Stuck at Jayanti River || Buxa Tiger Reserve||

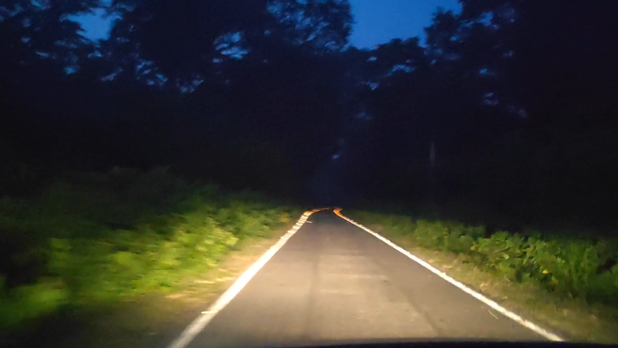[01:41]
एंड ये रास्ता हमको तो बहुत डरावना लग रहा है. कोई नहीं है, हाथी वाथी निकल जाने का डर है. यहाँ से जयंती है ऑलमोस्ट 15 किलोमीटर. तो ऐसा ही रास्ता होगा 15 किलोमीटर वाइल्ड लाइफ सेंचुरी के अंदर से. तो आई होप सामने कुछ ना आए. सो हम लोग पहुंच चुके हैं अभी जयंती पे.
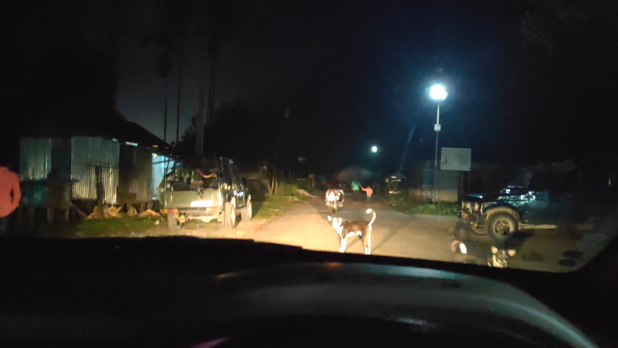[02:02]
तो मैंने जैसे सोचा था ये बिल्कुल वैसा नहीं है.
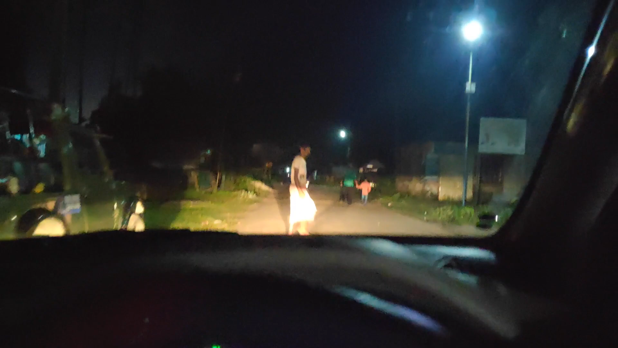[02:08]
बहुत क्राउडेड है. ठीक है, तो हम लोग का गाइड सामने है.
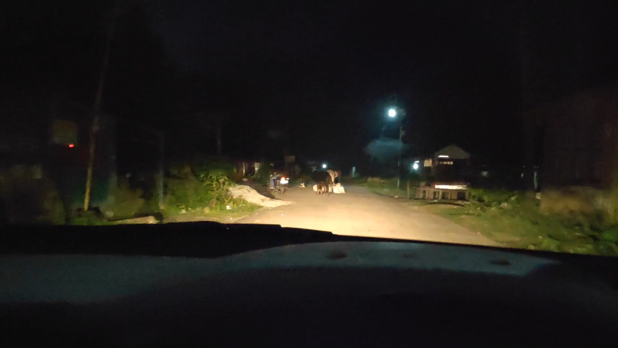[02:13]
तो गाइड ले जा रहा है रिसोर्ट पे. तो चलिए रिसोर्ट पे चल.